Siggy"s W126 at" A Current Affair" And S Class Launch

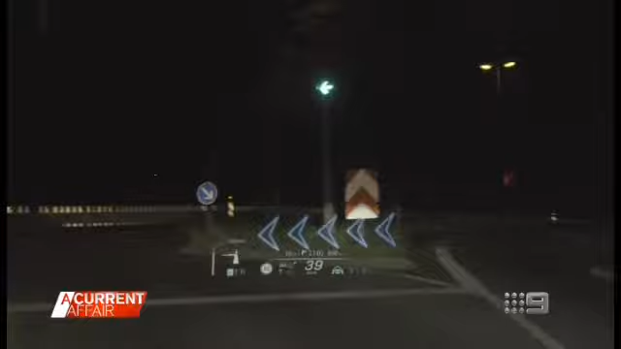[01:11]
An augmented reality set of navigational aids, which means you're alright to stay on the road.